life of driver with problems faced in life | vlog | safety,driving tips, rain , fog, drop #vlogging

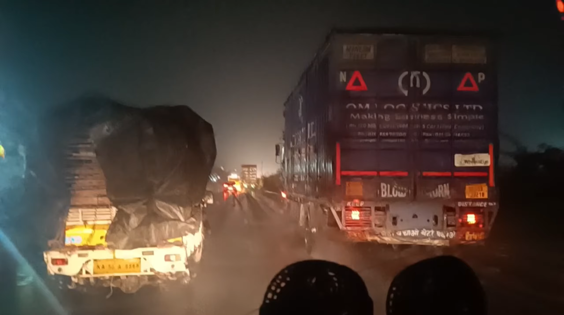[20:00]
तो तो थोड़ा डर्टार सा लग रहा है फिर भी के में उनको दो तीन बार बोला ग्लास के सामने जो है उसको थोड़ा
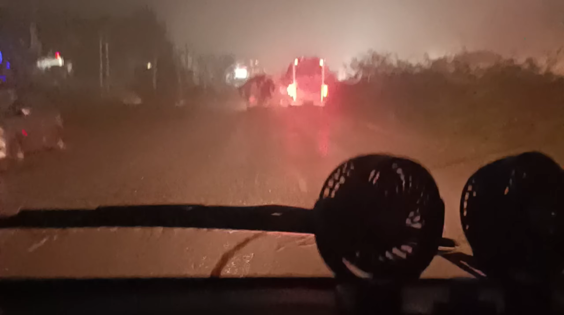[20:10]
खपड़ा से खिंग दो अच्छा दिखेगा इसा जो आप इदर वीडियो में देता है तो अतना क्लियर नहीं तिका दा अम्झार जाँ